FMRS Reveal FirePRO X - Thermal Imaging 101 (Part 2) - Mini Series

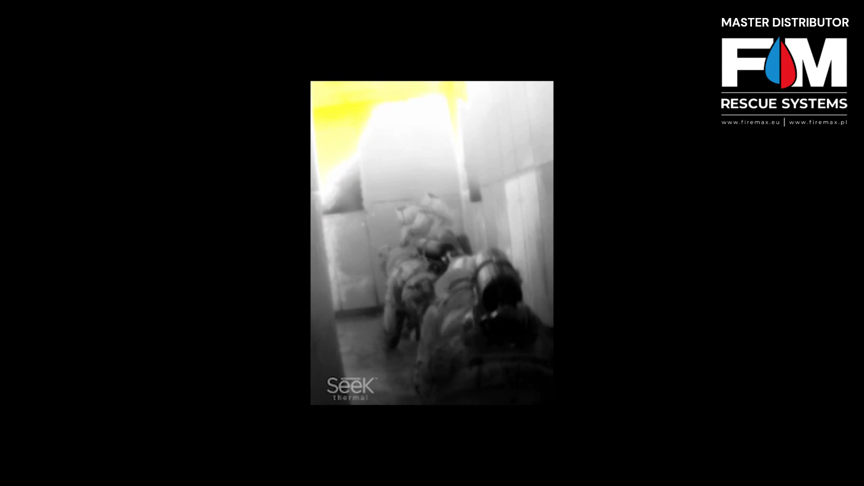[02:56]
I don't care if it's 562 degrees, 722 degrees. I just know that's not normal.
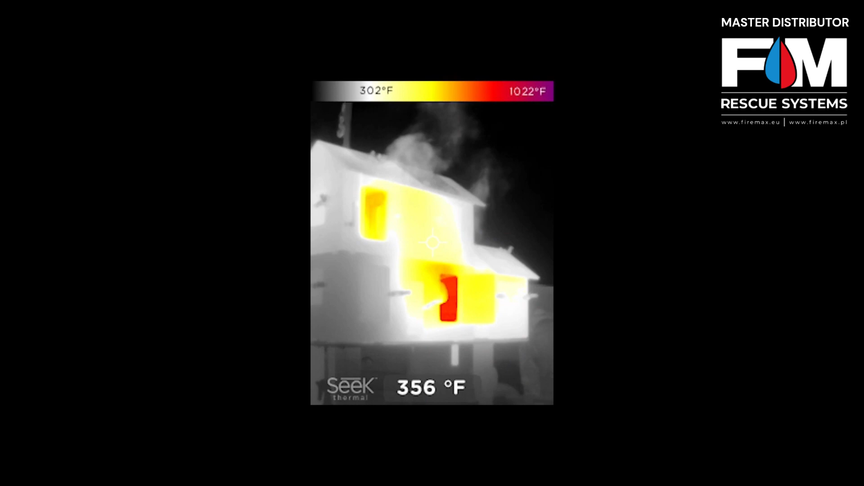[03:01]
On screen: spot 356°F, scale top 1022°F, scale bottom 302°F
That's known as an anomaly. So if you get caught up in exact measurements, you're going to get in trouble.
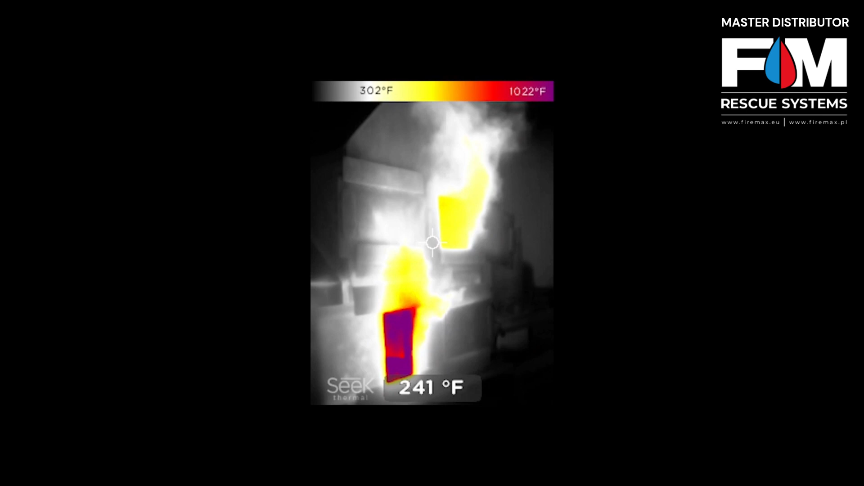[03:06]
On screen: spot 241°F, scale top 1022°F, scale bottom 302°F
This device is designed to see temperature differences, heat and heat loss. I'm not trying to get an exact measurement. Remember that.